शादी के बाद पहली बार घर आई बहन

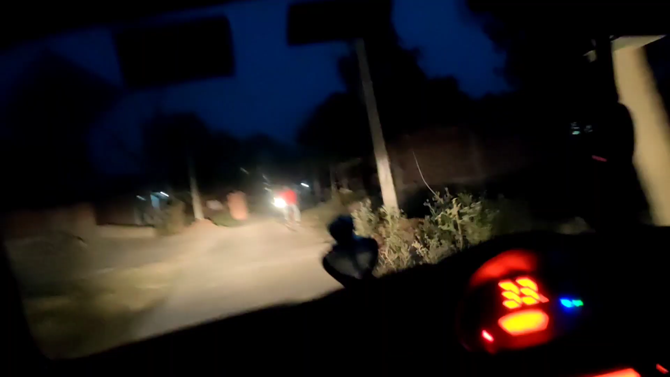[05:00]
और अभी यहाँ से निकले हैं और देखो पूरा अंधेरा हो गया। अब घर जाते जाते लग रहा है कि पूरा रात हो जाएगा।